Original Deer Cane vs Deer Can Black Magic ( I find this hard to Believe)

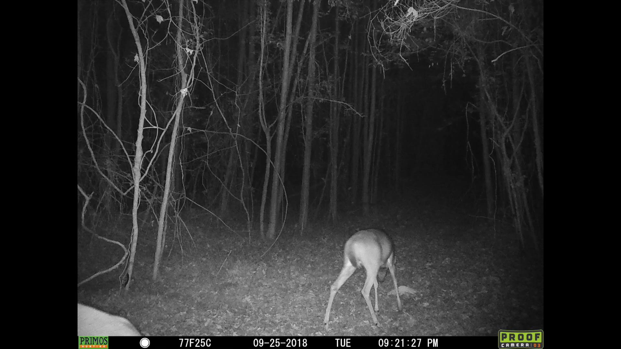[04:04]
Going to the black magic Going to the black magic And we don't keep adding these up. There's another OG
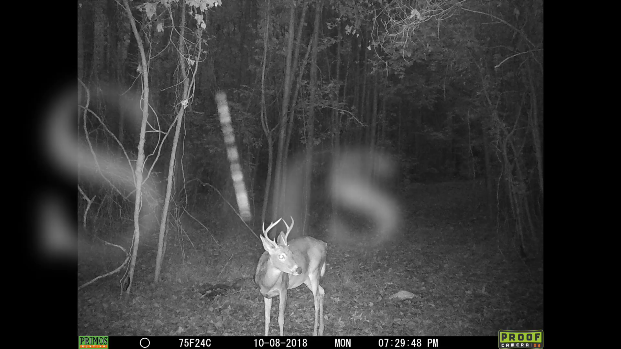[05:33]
with it Now this is a little bit of a different eight pointer